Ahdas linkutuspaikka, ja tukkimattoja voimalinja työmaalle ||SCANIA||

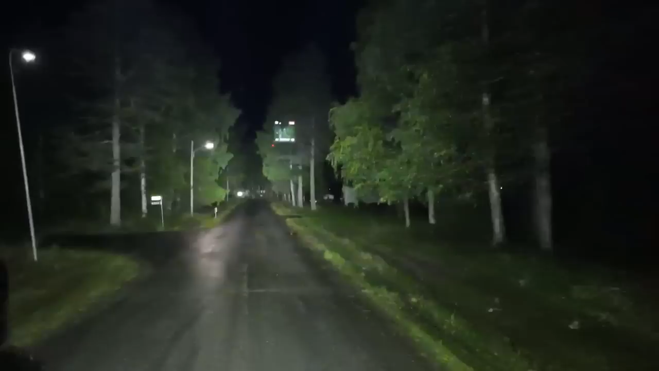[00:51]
Joo, täällä on ihan kuule meren rannalla nytten Kaaliksissa. Tämä meni tuossa aika lähellä meren rantaa käypyt. Käännytin paikka.
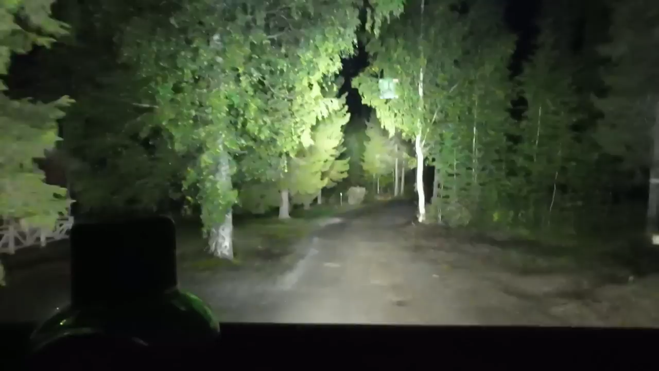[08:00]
Tuonne ne menee ne jäljet. Oliko siinä tuossa joku? Tuohon mökin pihaan meni jäljet. Onko se sitten, että se on joku pyöräalustainen kone, että se on käynyt täällä? Ei se kyllä tänne ole jäänyt, siinä on. Tuossa tulee kaapelikaivanto. Kaapelikaivanto tulee, niin vaan ei se ole käynyt täällä peittämässä ainakaan tätä.